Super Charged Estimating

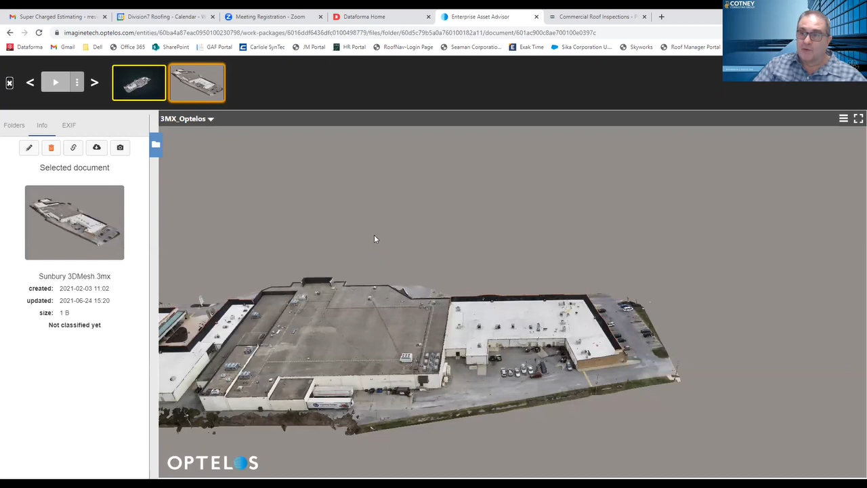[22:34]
front because if this is wrong your whole estimate is going to be wrong because you're working off of poor material now i know here you're going to get into one of my favorite parts of this product and i'll talk about that once you do the demo i love this uh this part of it yeah absolutely and one thing to mention on that accuracy standpoint there mr kenney is you know when people get into the drone world they will they will learn about something called ground sampling distance or gsd and why that is important is that determines the accuracy of the producible so the way we are teaching people to fly at least in the detailed package standpoint
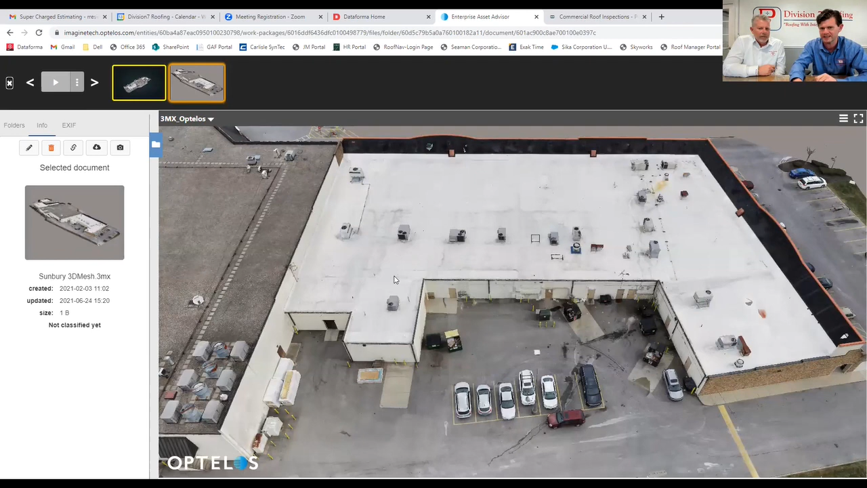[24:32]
opinion and accuracy for the accuracy of your estimate you know that burden now lays on the estimator sitting in the chair because of this producible right here so if i wanted to count things i'm pretty far zoomed out you can tell we're already
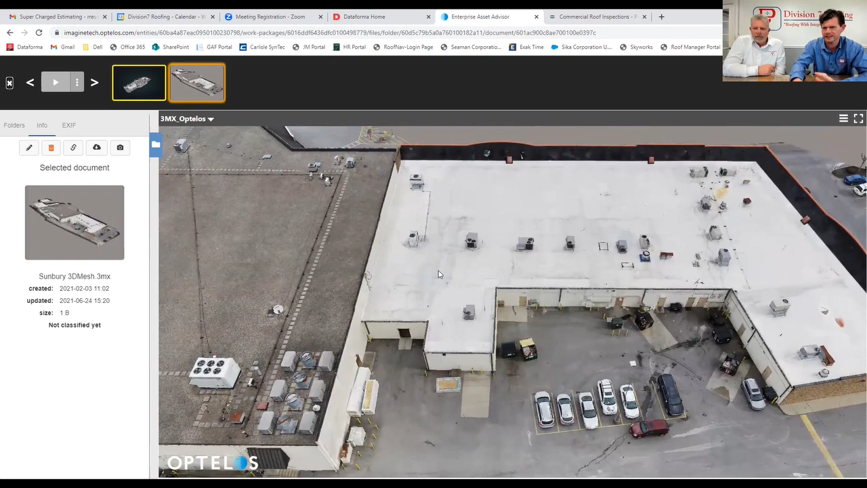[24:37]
getting a good sense of what's going on now i'm going to take you in for the real show so
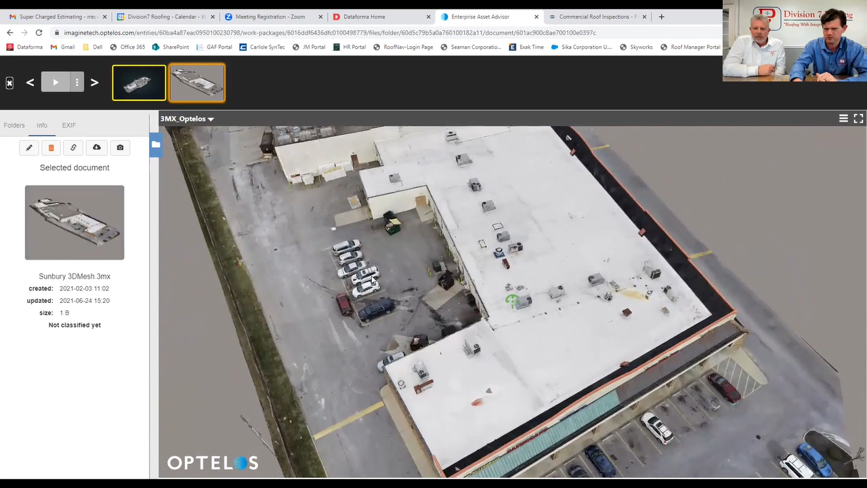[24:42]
let's say we wanted to figure out what's going on down by oh this grease trap right here that on the fly view we noticed there was some black spattering so
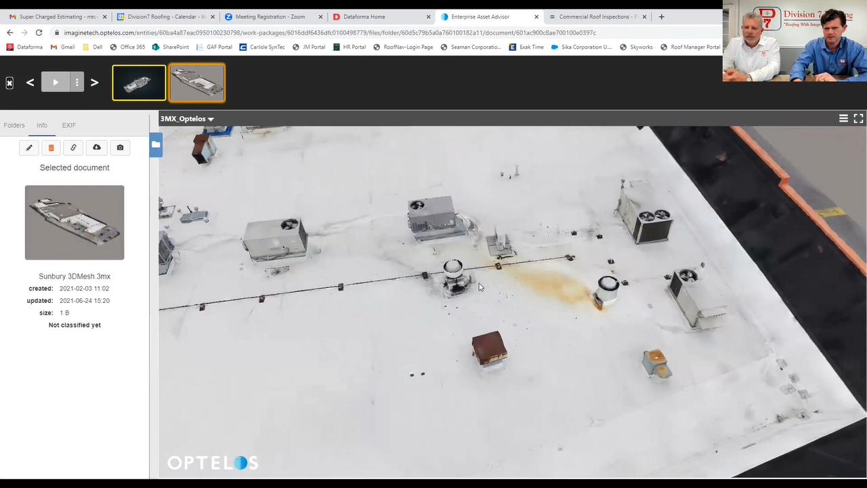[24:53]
all of these are going to continue to render as you zoom in so you'll notice for a couple seconds it might be a little blurry and then it sharpens that's because it's constantly loading
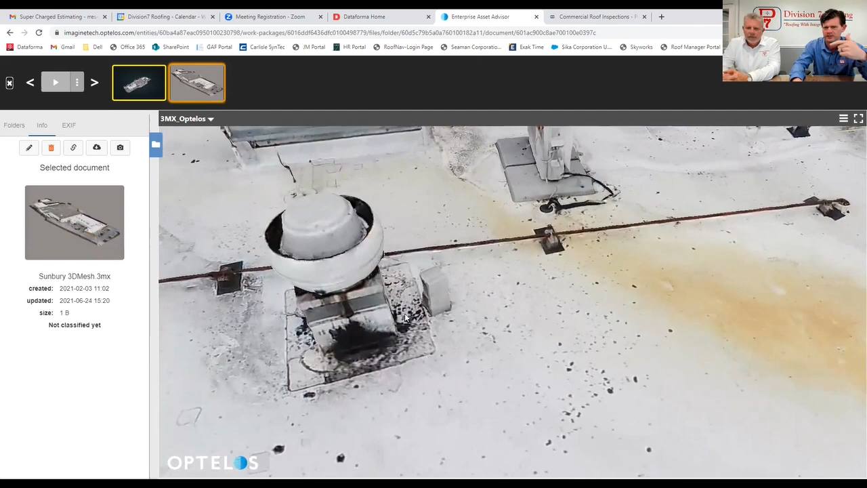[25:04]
information as we continue to zoom in and you know we we like to explore a lot of different technologies um but i haven't seen anything
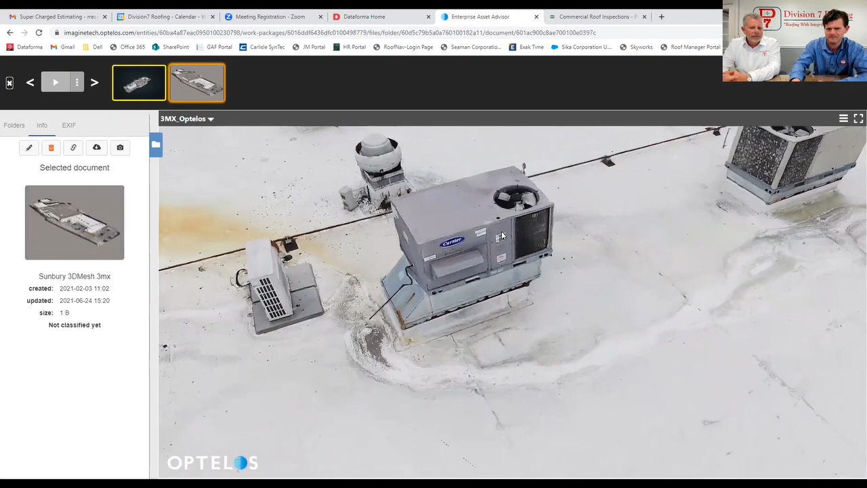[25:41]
you know sometimes they do start to drop off like really tiny gas
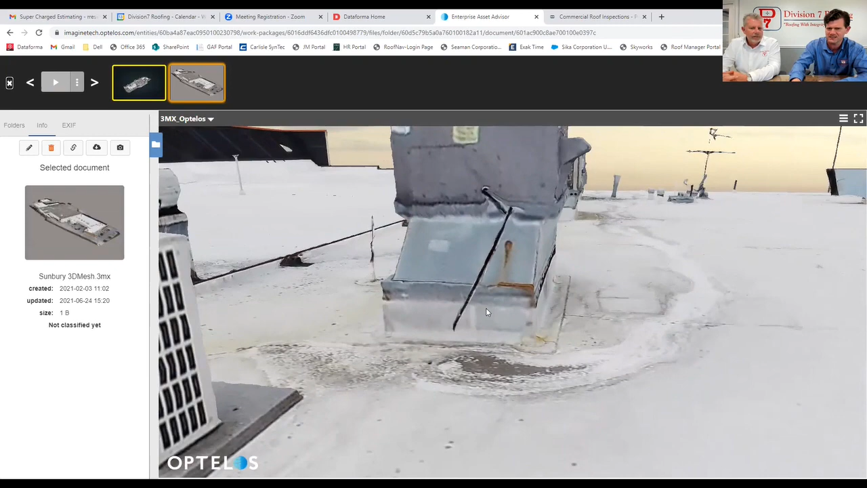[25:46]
lines but i can assure you this is light years ahead of anything
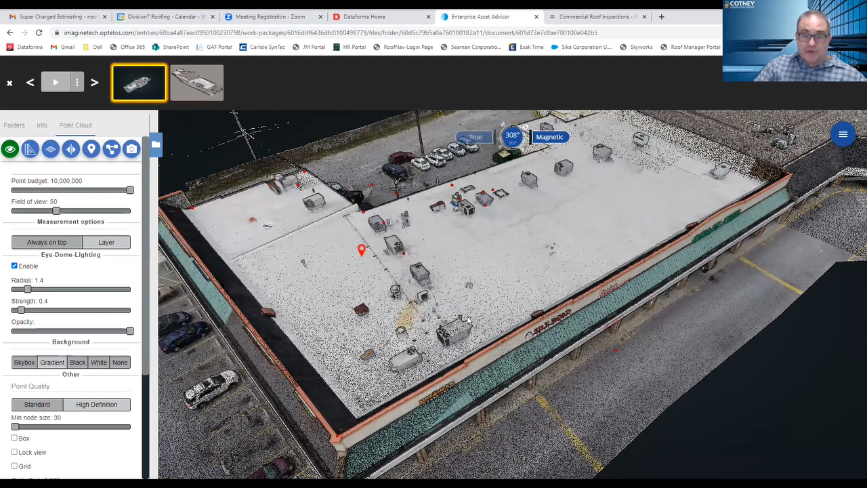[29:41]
to become the estimator they already understand the knowledge that is going to be required of how to work in our industry well said john yeah nothing to add on onto that statement very powerful sir so diving right into the point cloud so you can see you know it it almost looks as good as the 3d
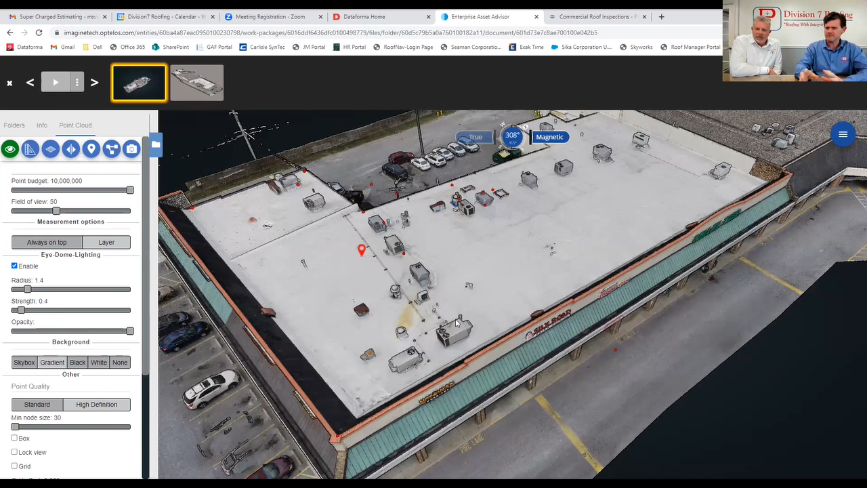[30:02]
mesh but it's not quite visually impressive but what the photogrammetry program as it's known is done here is it's it's made up the same model out of millions
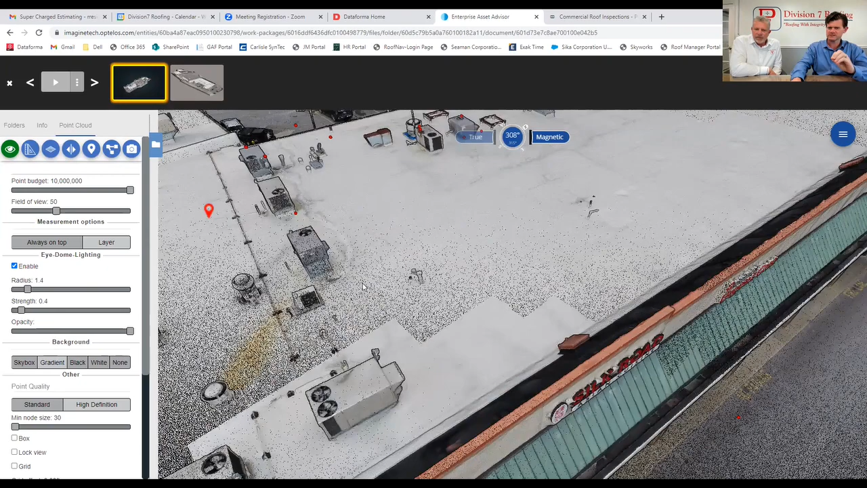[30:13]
and millions of little dots and and why that's important is when we start getting into some scenarios where we may need some some uh highly
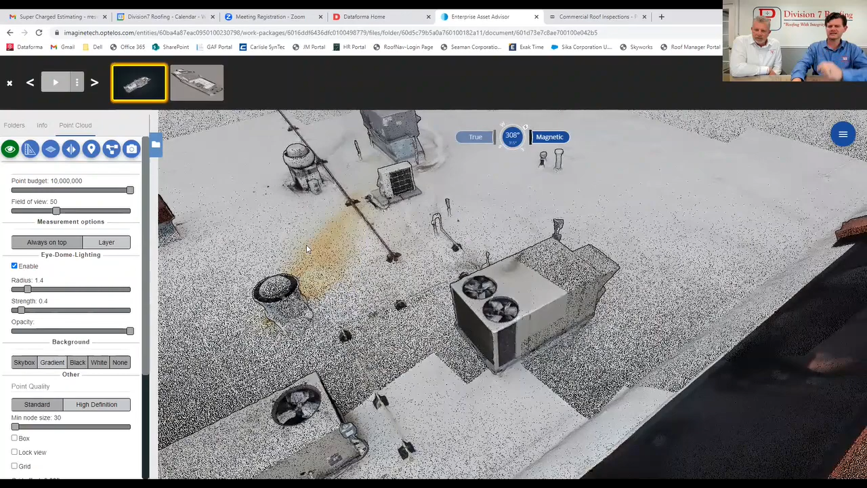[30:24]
accurate measurements um you know maybe you're trying to figure out curb height flashings
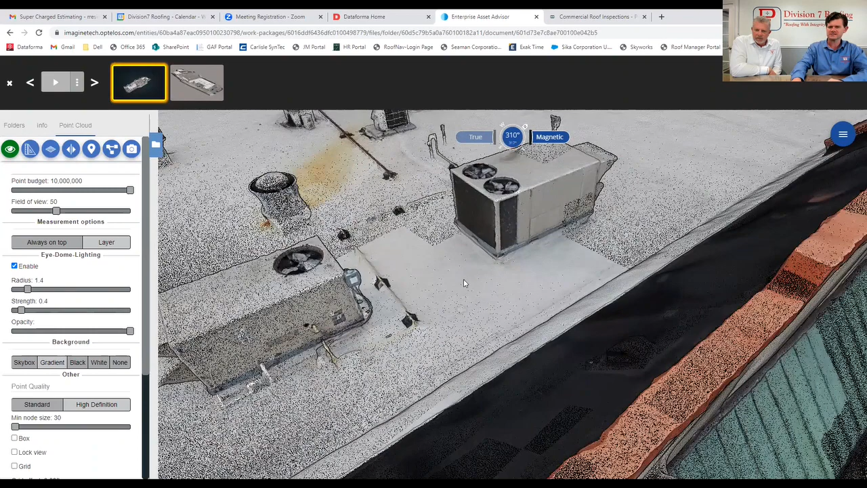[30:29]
and you it's a questionable flashing height uh we can jump way down
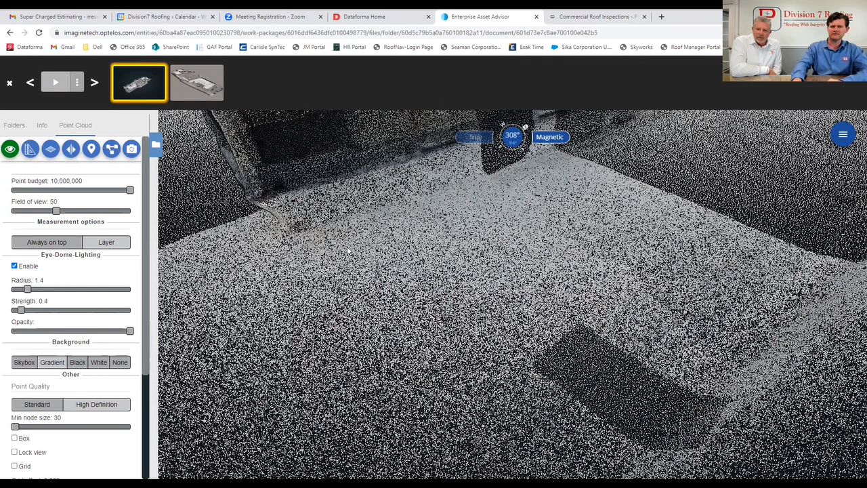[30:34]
into and i'll give it a second here to render it's a little slower than normal because we're streaming video but um i can jump way down into that curb flashing itself and then i can come over here to my tools tray and i'll just go through these here real quick now one thing to understand from a roofer's perspective is that optelos serves um a couple of other major markets which are the telecommunications industry and the oil and gas industry
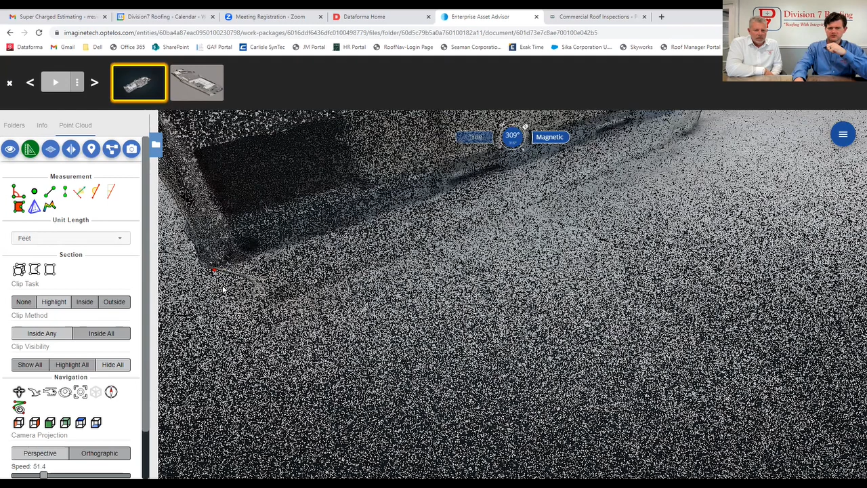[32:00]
measurements right within that 3d environment and because i'm using the height tool it's only going to measure you know the height the height difference between where you first click and where where you second click so even if i were to bring it over way sideways like this you can see that measurement it's only about the height
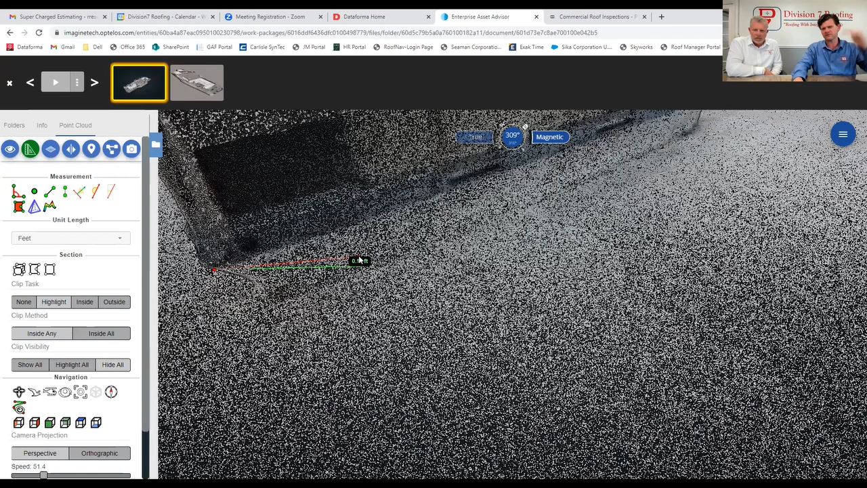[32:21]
difference within the model so we can um we can plot that point and then we can just say